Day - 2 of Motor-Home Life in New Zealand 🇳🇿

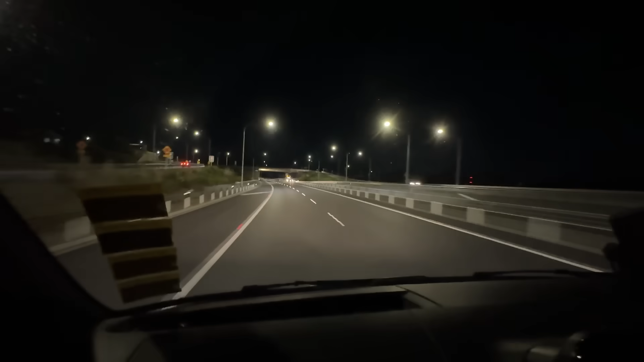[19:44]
बाइब आऱ गालते हैं वाही बाई रात के बजरे हैं कितने 5 am 789 वह रहे हैं लगब 70 किलोमेटर कुछ और अब डबल रोड आ गयी है Auckland के बाद 60 km तक double road थी अब Wellington से 60 km पहले double road और बड़ी smooth road होगी अब तो गाड़ यवाज भी नहीं कर रही भाई बिल्कुली smooth होगी road चलो देखते हैं आज रात कहां रुखते हैं
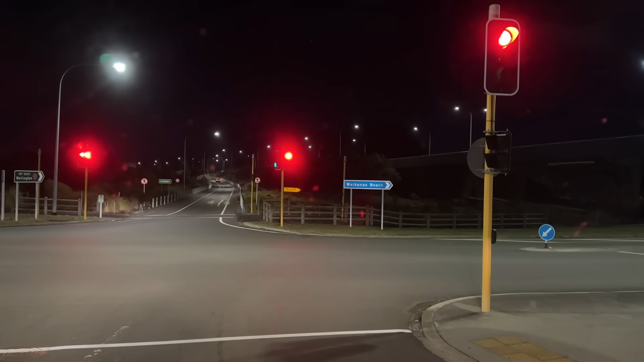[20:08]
तो आज हम free campsite ढूनने की कोश्च कर रहे हैं ये एक आगई city वाई काई
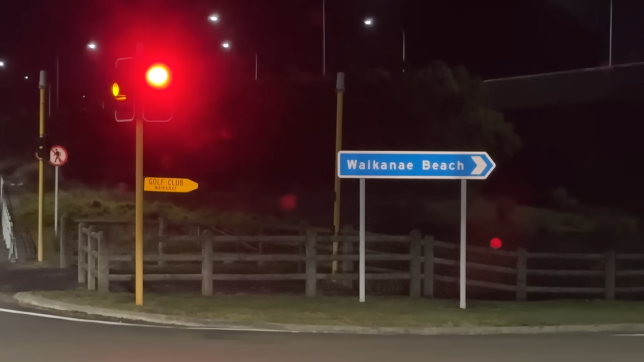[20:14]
नाए तो इसके बीच पे तीन-चार free campsite दिखा रहा है एप पे तो हमने सोच एक बार देख लेते हैं तीन-चार जो free वाली campsite है
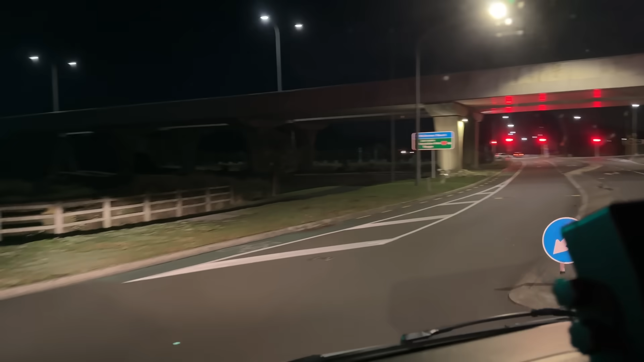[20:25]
वो वैसे तो दो-दो-तीन दीनी vehicle खड़े हो सकते हैं उनमें क्या पता खाली हो तो देखते हैं